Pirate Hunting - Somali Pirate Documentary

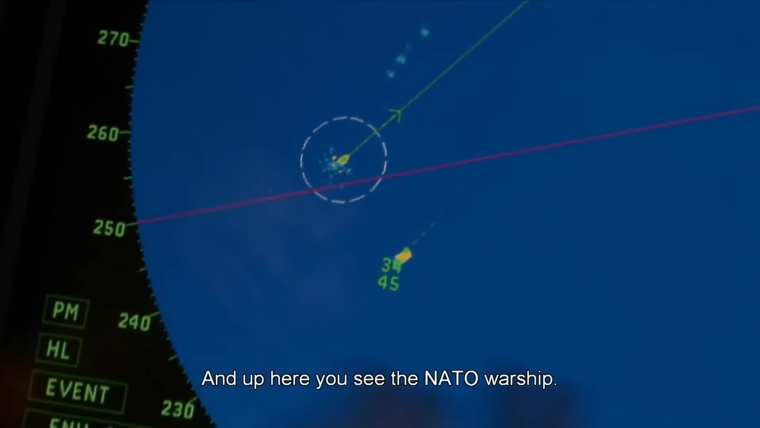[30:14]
här uppe har vi ett NATO-warship.
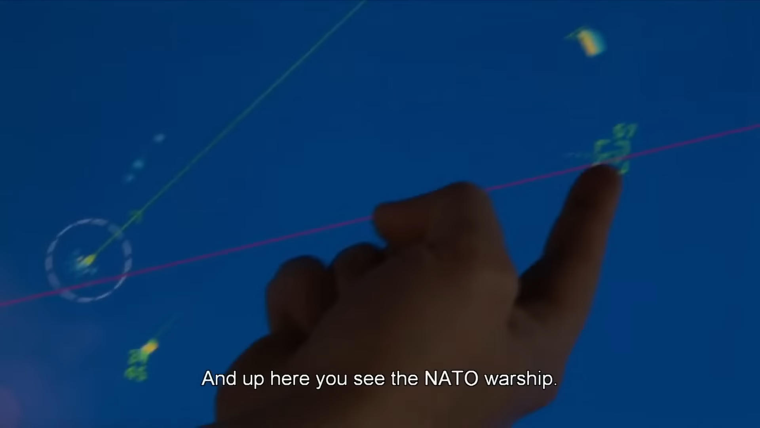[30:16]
NATO-warship. This is Bosse, kom in.
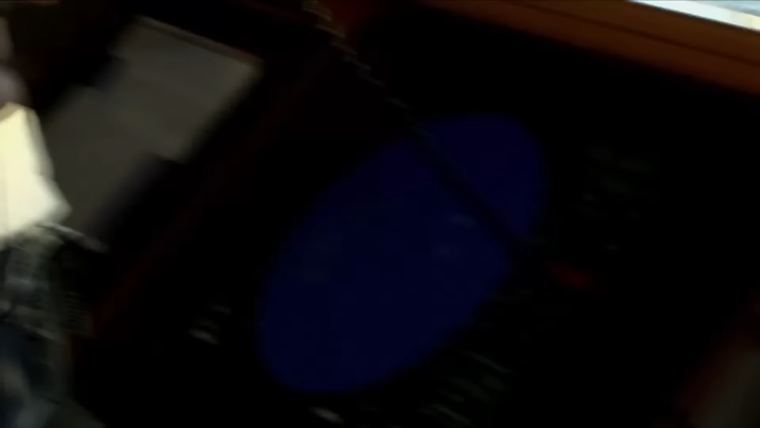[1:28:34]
NATO warship in position 13 degrees.
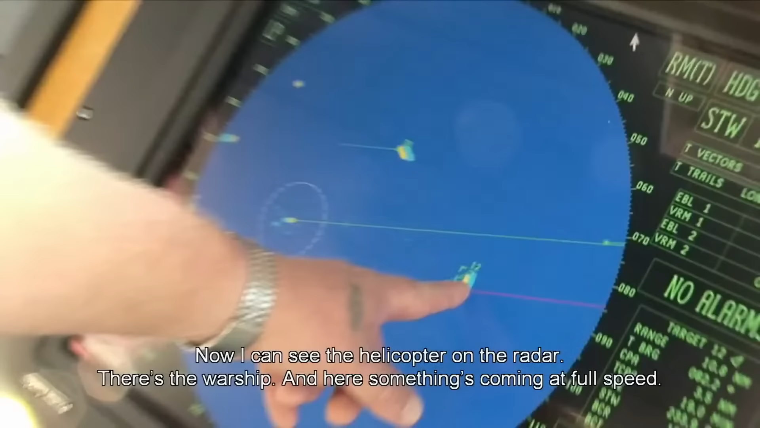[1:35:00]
Där är krigsfartöjet och här kommer ju ett full fart.
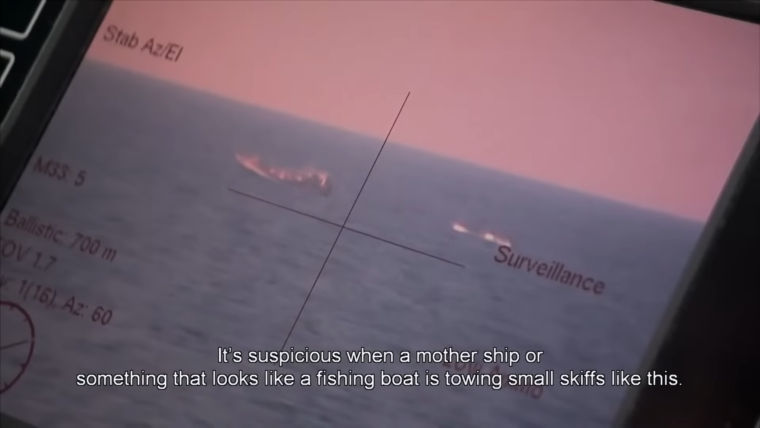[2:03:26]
Det som er mistenkelig i seg selv, er når et slikt moderfartøy eller fiskefartøylingen sak driver og sleper små joller etter seg. Det er et typisk tegn på at det kan være pirataktivitet.
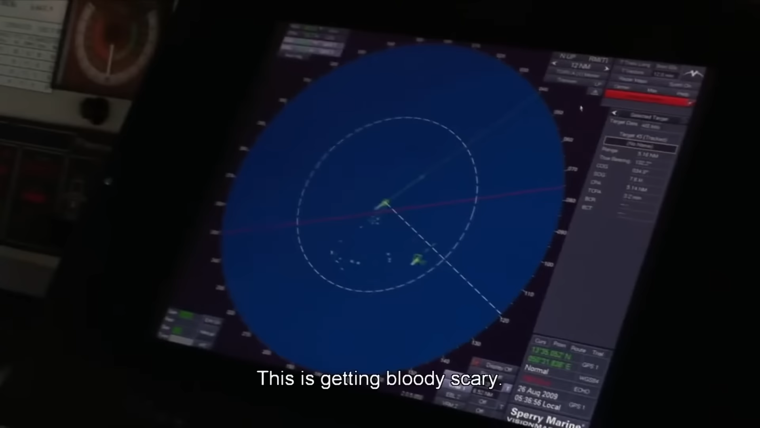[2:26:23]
Det var nog jävla skönt. Den ändrade kurs mer mot oss än vad den hade från början.
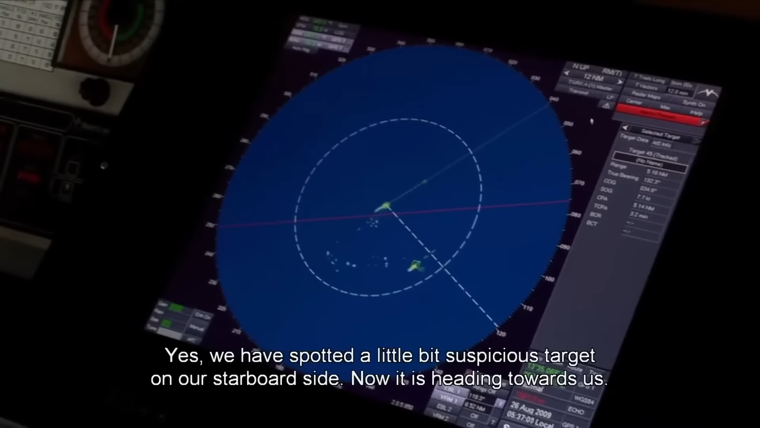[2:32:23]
Yes, we have spotted a little bit suspicious target on our starboard side.
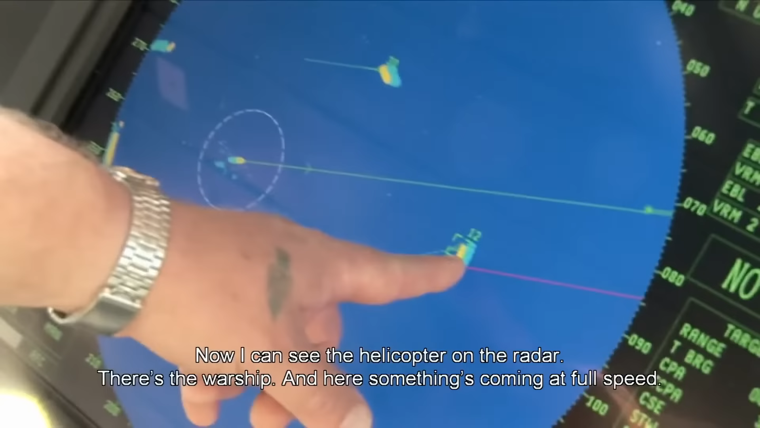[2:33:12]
Där är krigsfartöje och här kommer ju ett full fart.